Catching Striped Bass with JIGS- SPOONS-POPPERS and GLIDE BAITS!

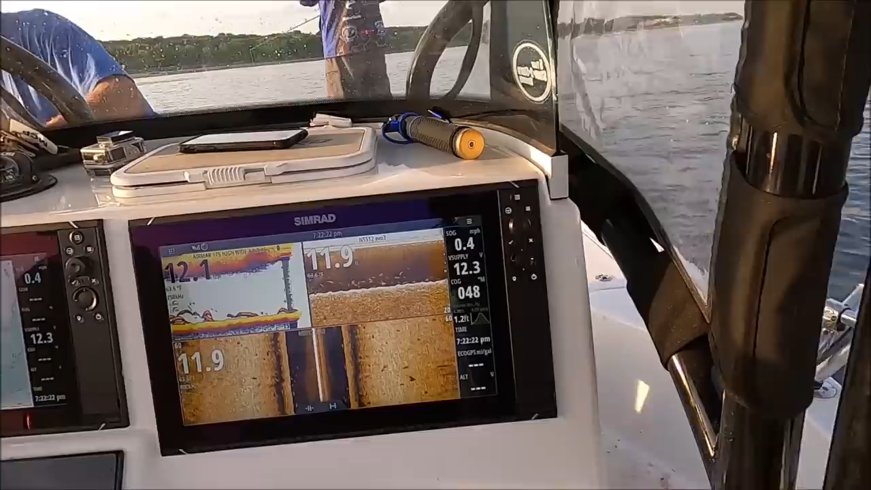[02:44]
Put it down. You'll hook it up. You'll hook up right away. It's 12 feet of water.
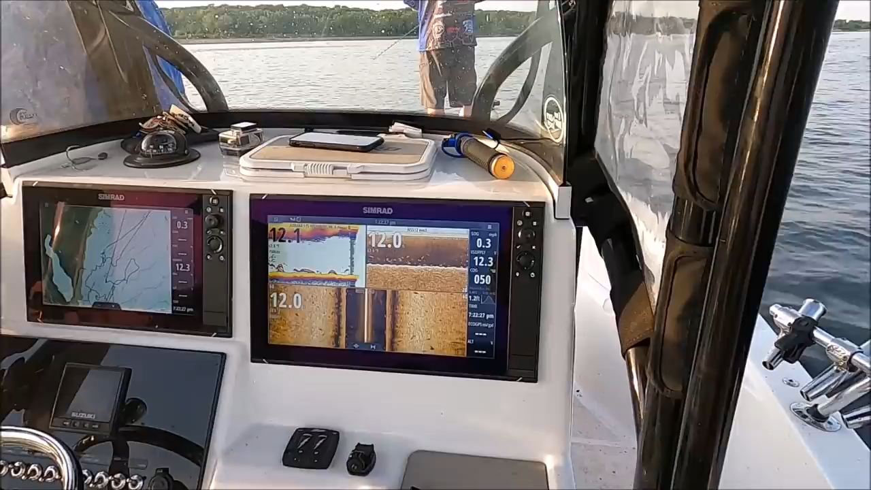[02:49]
It's covered up. A little bait. Yeah. Yeah, they're on both sides. I just can't even find it.
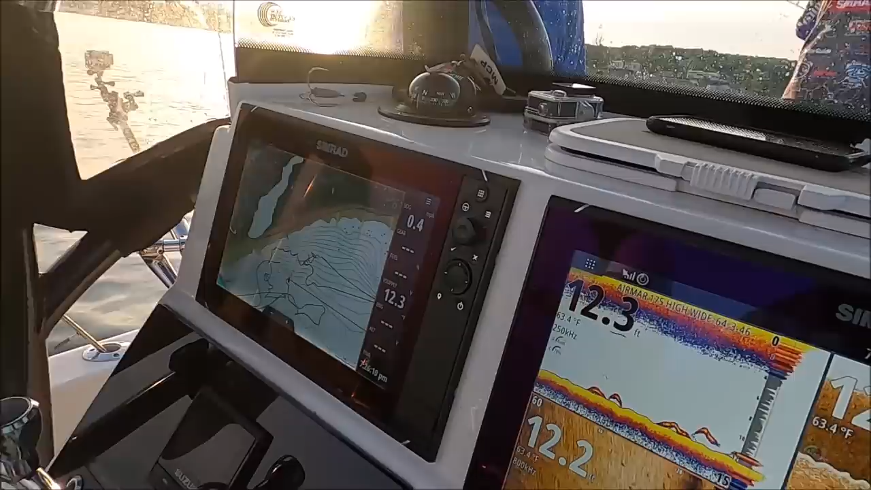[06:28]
That popper's important though, man. That popper brings them in. Yeah, they're on both sides. They just came up behind us.
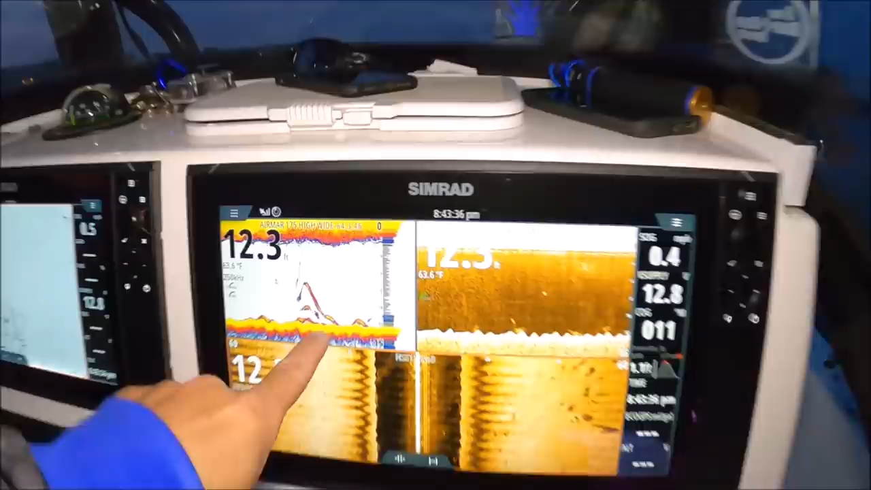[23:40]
Fish under the boat. Still on the screen, all over. Eric, you might have to cast. I know it's into the wind, but that's where they are.
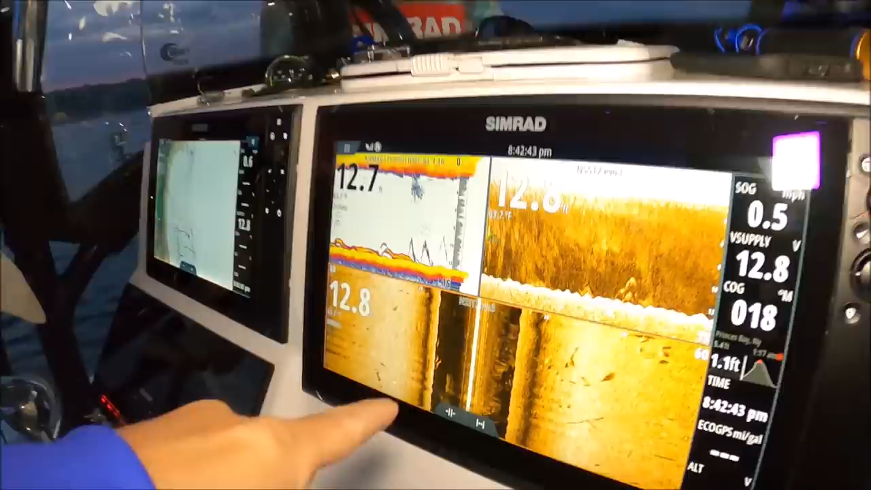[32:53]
there, and that's where you cast it. So